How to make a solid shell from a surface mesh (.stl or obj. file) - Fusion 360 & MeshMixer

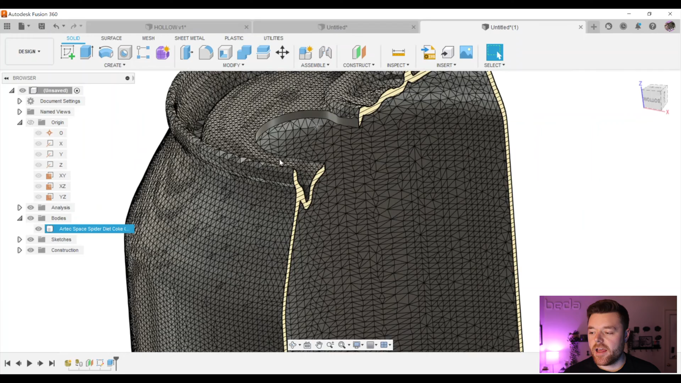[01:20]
I actually went ahead and put the little drinking spout here but you can see this was a 3D scan that I pulled from Sketchfab and now it's a solid body.
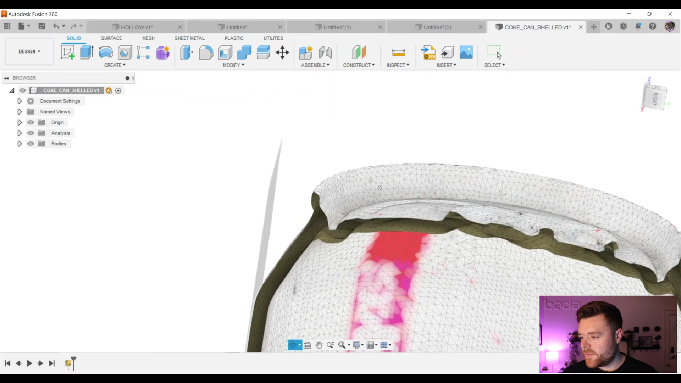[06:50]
So what you can see here is now we've got this shelled inner mesh surface that we're going to use for the next step.
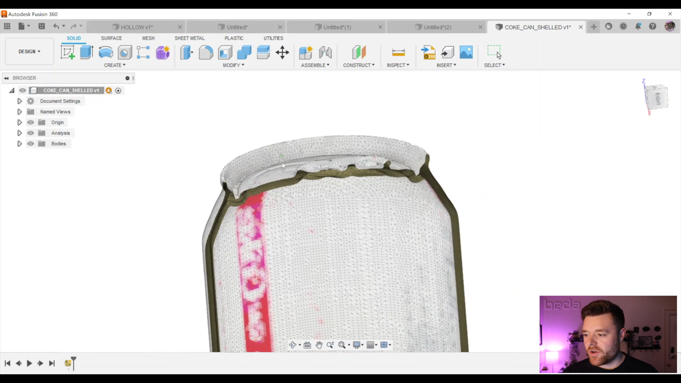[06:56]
I mean this is really really intricate and was done so quickly within mesh mixer.
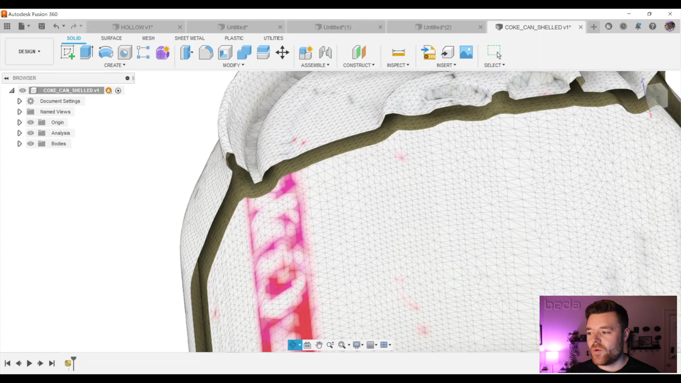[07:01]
This would probably take you ages to even come close to doing infusion.
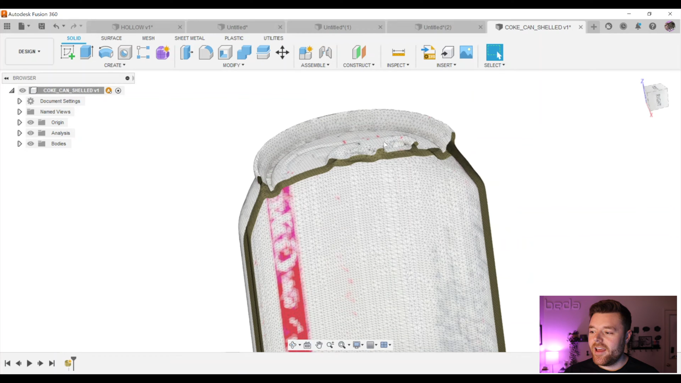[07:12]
So this is why this workflow is so great for very complex meshes that you want an offset shelled mesh for.
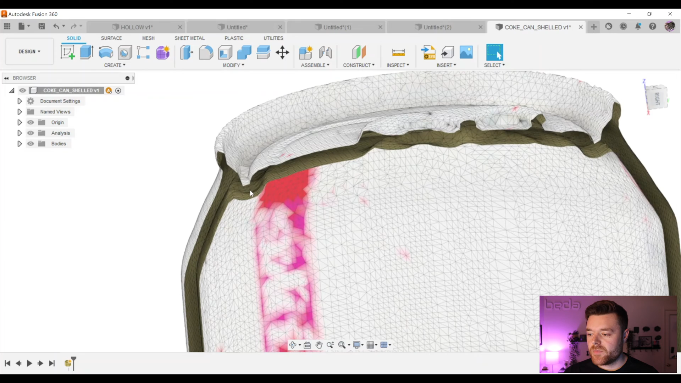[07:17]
So from here what we'd like to do is you know we want to make a this kind
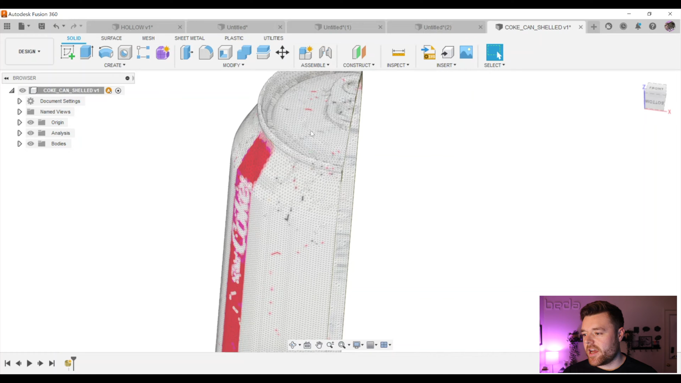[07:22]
of cut for the drinking spout at the top. Let's turn this analysis off. Right.
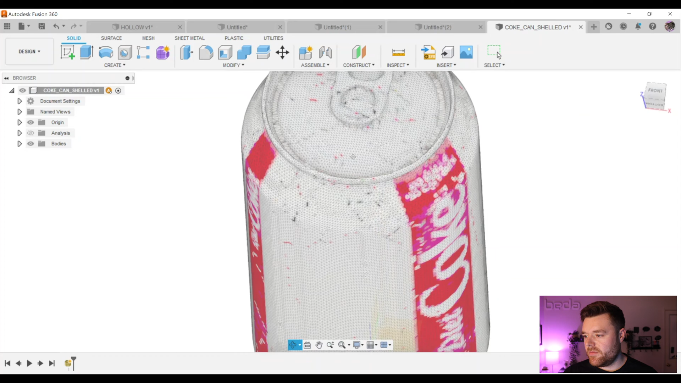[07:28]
What we're going to do and we've done this in some of my previous video examples is we go to mesh at the top here.
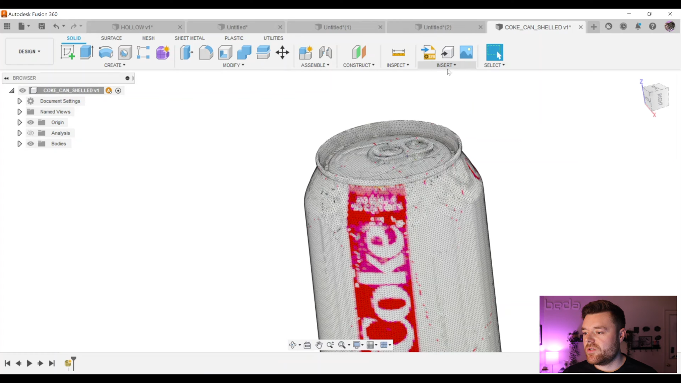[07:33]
Left click on that. Modify.
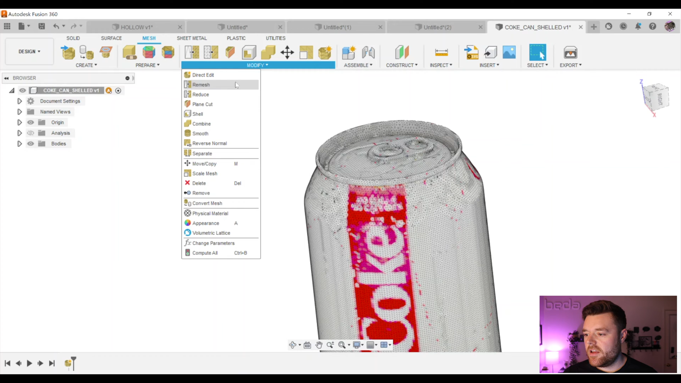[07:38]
And we go to Convert Mesh. What we're going to do left click on our mesh and then select OK.
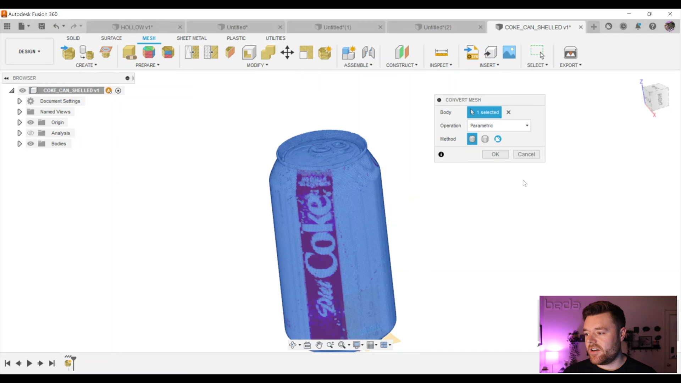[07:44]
Now I've already done this before. So I'll fast forward from here until the mesh converges to a solid.